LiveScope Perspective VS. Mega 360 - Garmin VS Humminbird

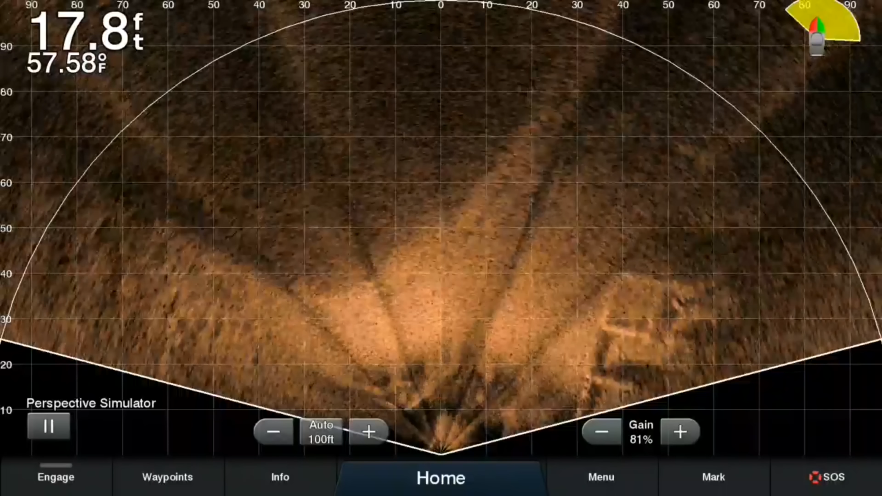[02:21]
On screen: depth 17.8 ft, water 57.58°F
It requires no movement and just updates the screen with new information as the transducer gets it.
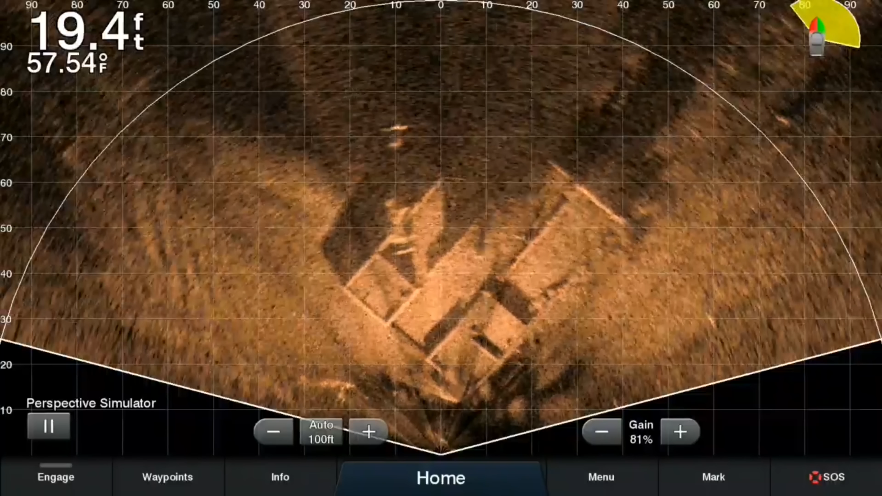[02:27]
On screen: depth 19.4 ft, water 57.54°F
To view different objects, you just point the transducer in their direction. This requires no screen scrolling to produce an image.
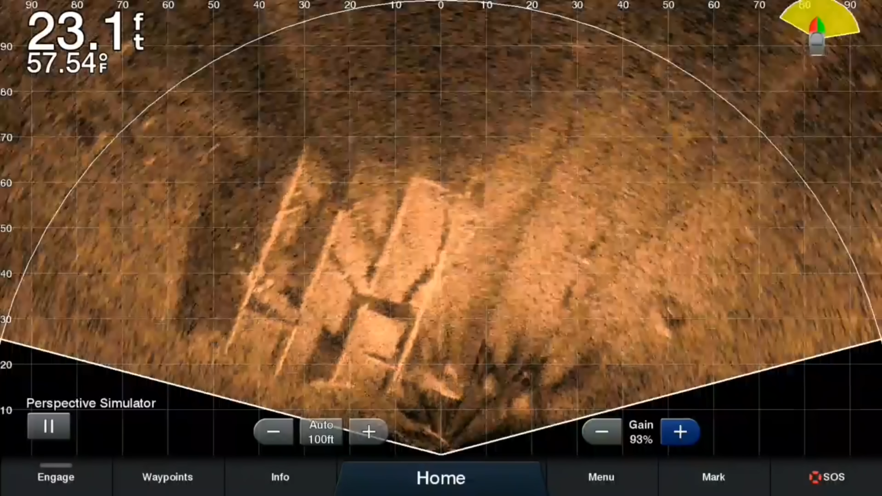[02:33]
On screen: depth 23.1 ft, water 57.54°F
It's constantly updating your screen, just like you're watching a movie.
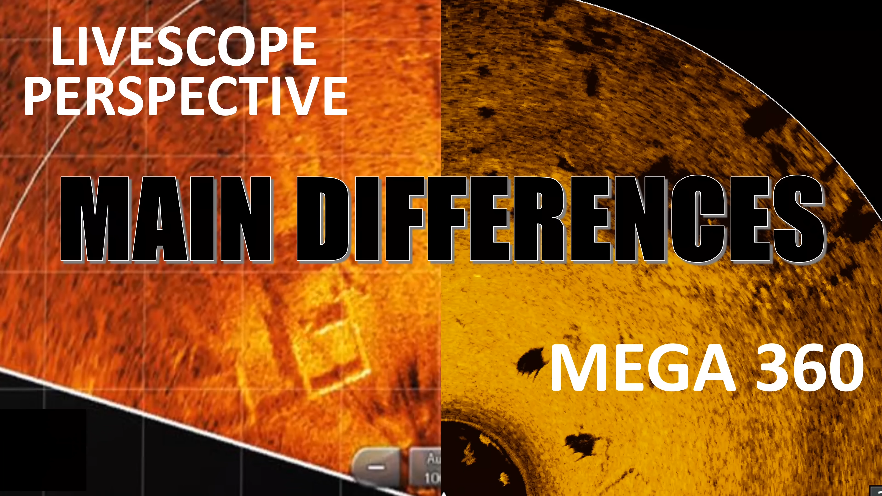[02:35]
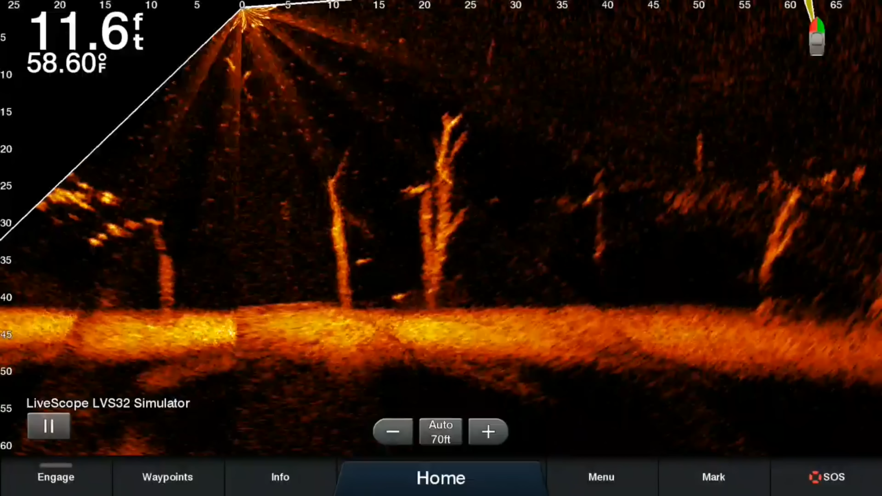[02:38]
On screen: depth 11.6 ft, water 58.60°F
Most anglers want LiveScope on their boat because it really is as good as it looks.
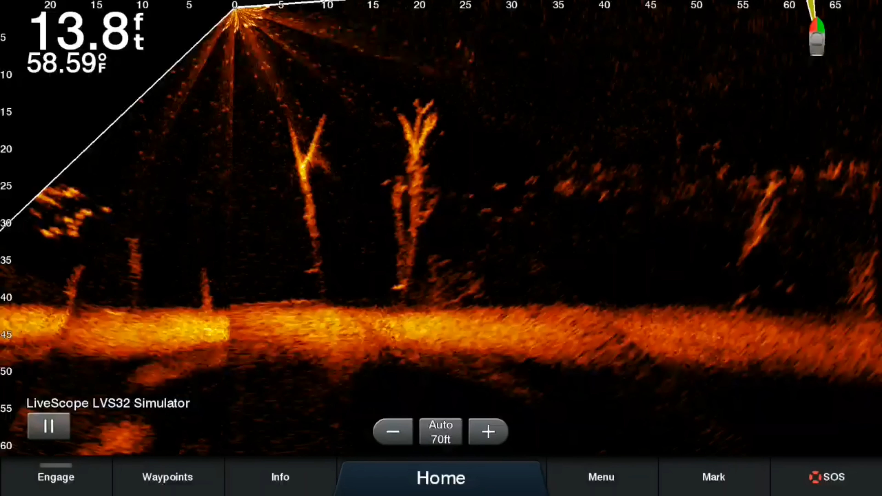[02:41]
On screen: depth 13.8 ft, water 58.59°F
You can see fish swimming around, relating to your bait, even striking your lures. But it also has its limitations. In the forward view, it's limited to the direction your trolling motor is pointed. Imagine you're holding in a headwind, trying to fish a laydown to the porch side of your boat.
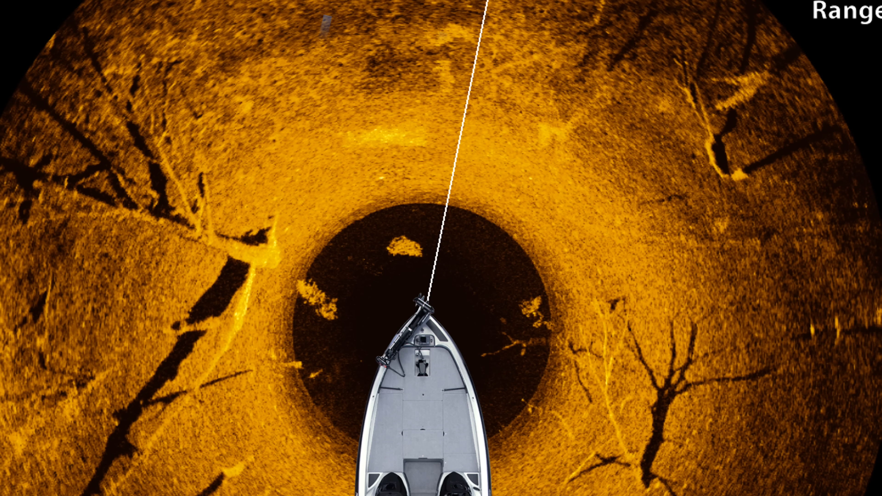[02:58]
You're going to have to point the trolling motor into the wind to hold the boat, meaning your transducer will not be looking at the structure you're trying to fish. Or worse, imagine using spot lock and letting the motor rotate as it needs to to hold your boat. Your LiveScope will be looking all over the place. The same problem is going to happen with LiveScope perspective mode.
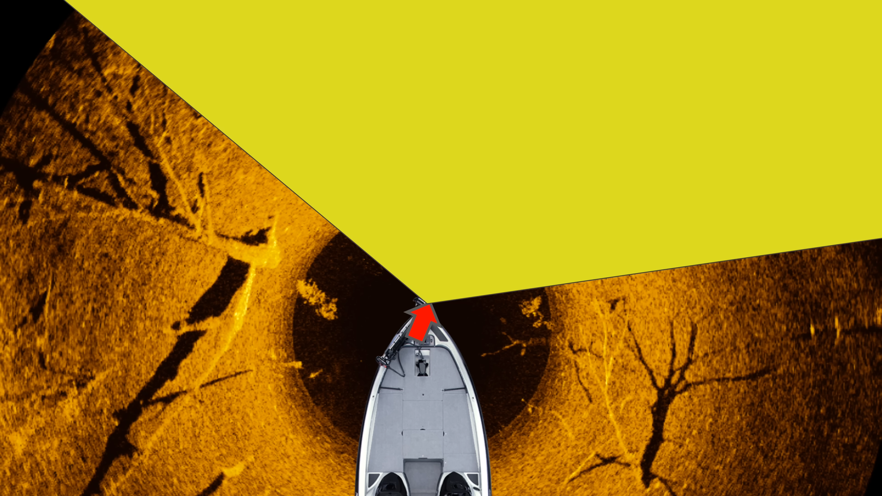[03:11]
You're limited to the viewing direction your motor is facing.
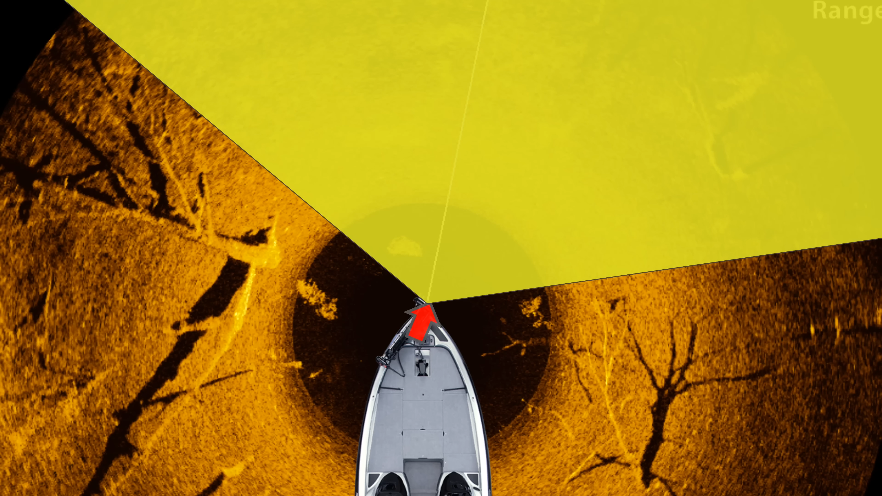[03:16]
Now with 150 degrees of coverage, the perspective view is going to make it a little less of an issue, but it's still going to be an issue.
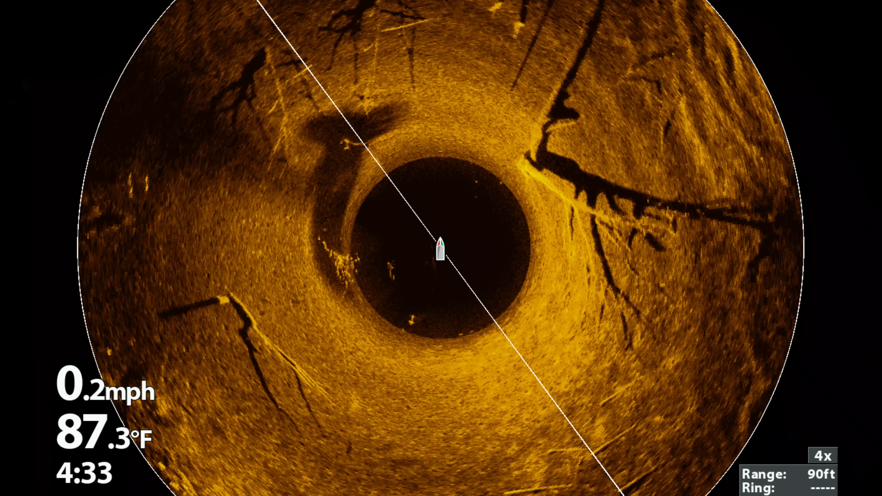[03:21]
On screen: water 87.3°F, speed 0.2 mph
360 however is a little bit different because it's constantly scanning around the boat 360 degrees. There are also adjustments you can make to it to scan only a portion of that 360 degrees. You have these three adjustment points,
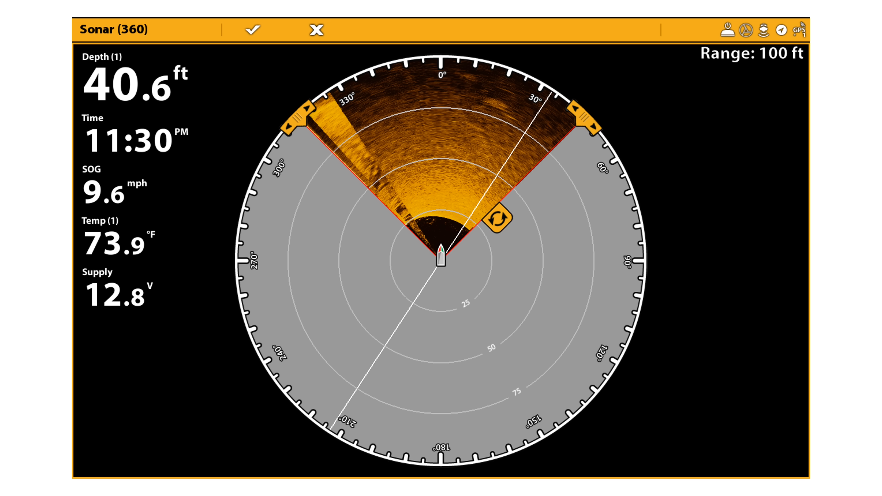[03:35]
On screen: depth 40.6 ft, water 73.9°F, speed 9.6 mph
two at the top where you can rotate those left or right to increase the angle of your view. Well, you've taken it from 90 degrees to about 120 degrees now by rotating this down.